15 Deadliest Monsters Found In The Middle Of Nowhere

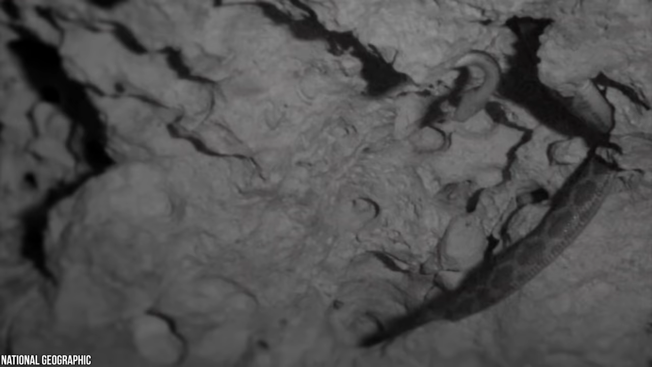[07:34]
The Cave of the Hanging Snakes is actually known as the Bat Cave by the locals of the nearby village of Cantemo.
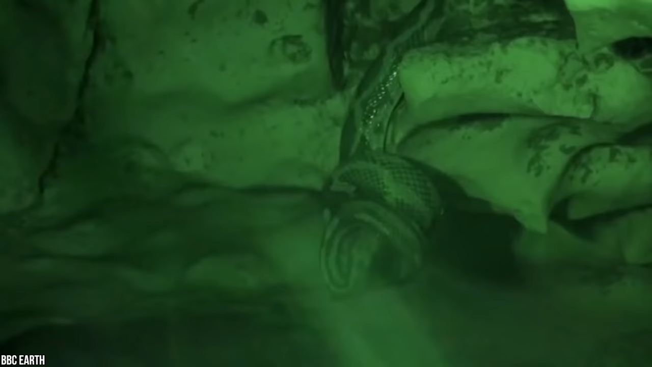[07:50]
a population of snakes that has taken to living in the ceiling and high up on the walls of the cave,
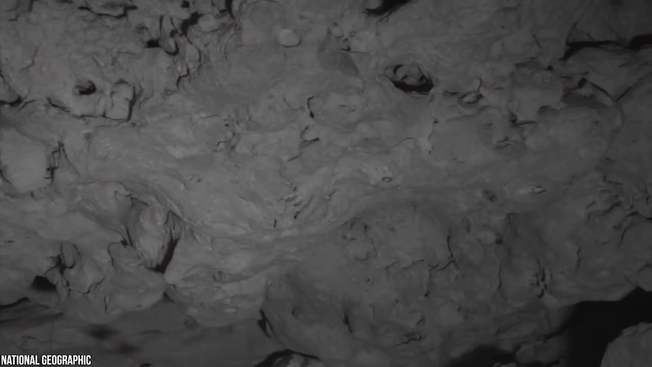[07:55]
the limestone rock in the cave is porous, allowing the snake to hide.
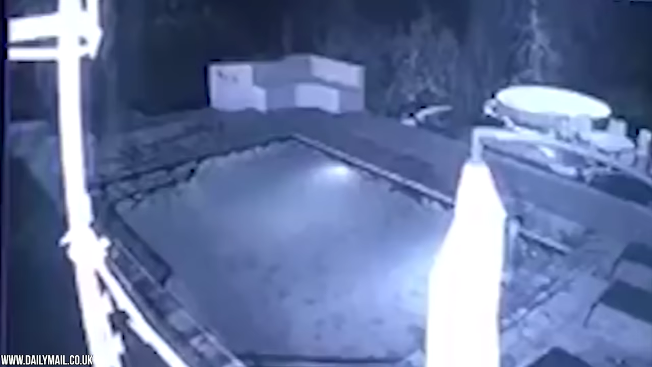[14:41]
A couple's late-night rendezvous in an African lodge's pool nearly turned into a bloodbath after a crocodile suddenly jumped in. Terrifying closed-circuit television footage from Zimbabwe shows
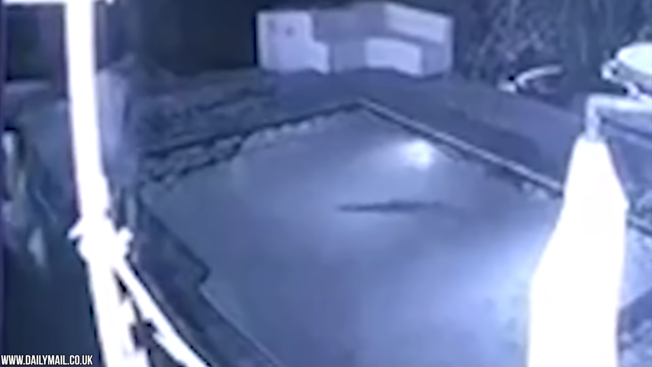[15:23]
The woman manages to clam her out and gets to her feet despite having suffered several bites, just not love bites from a boyfriend. He couldn't get out fast enough. But despite the croc shock, she seems cool as a cucumber. Her quick acting kept the crocodile at bay.